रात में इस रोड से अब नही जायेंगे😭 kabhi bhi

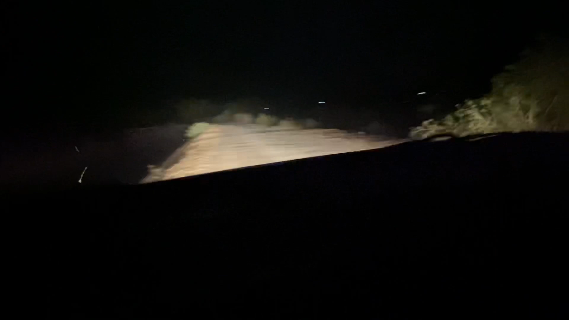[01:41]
अगले काहां गय है क्या हो समझ मैं नहीं आ रहा है या यह याद्त न कौई आगे न कोई पीछ रहे हैं जसे हैं हैं वे exerc gladi तरफ हम यथे कई नहीं आध्मी नए फासum जानवर
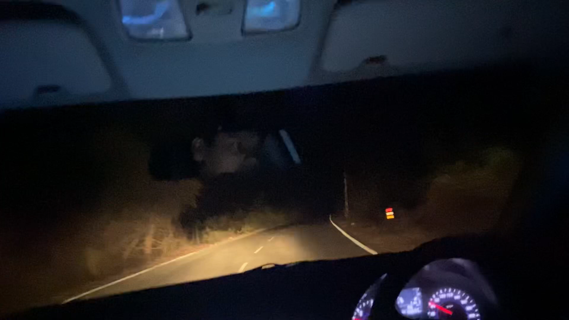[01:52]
कुछ भी कोई दीखी नहीं नहीं रहा है स्फचाथ इंसान हम सार्तक सूरज अब नविनास अभी वो तो हुआ यह अभी तराव मत आज़ अधराव मत अग्षान प्लडू अभी तो छलाओ अभी तराव नचल नहींग
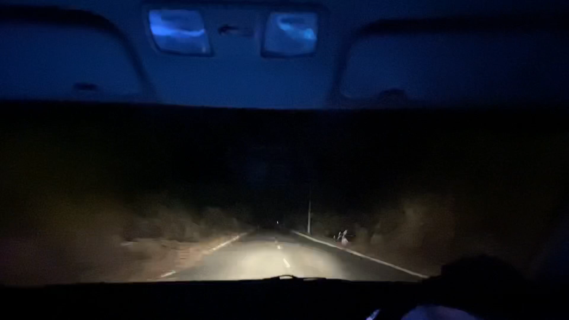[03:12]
इनसान है लेकिन रेडियम है बाट च्वार इतना